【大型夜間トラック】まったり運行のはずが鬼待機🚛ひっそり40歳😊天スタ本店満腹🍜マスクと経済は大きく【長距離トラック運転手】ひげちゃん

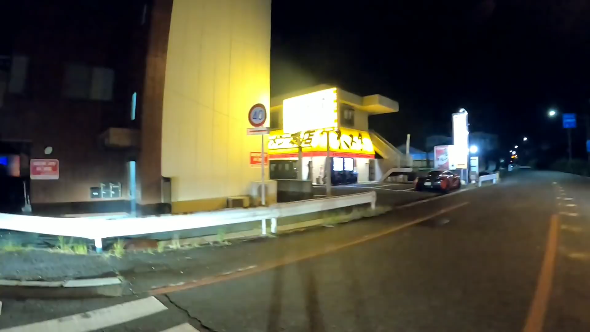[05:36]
天理のインター降りてすぐのとこにある天理スタミナラーメン本店に初めてやってまいりました。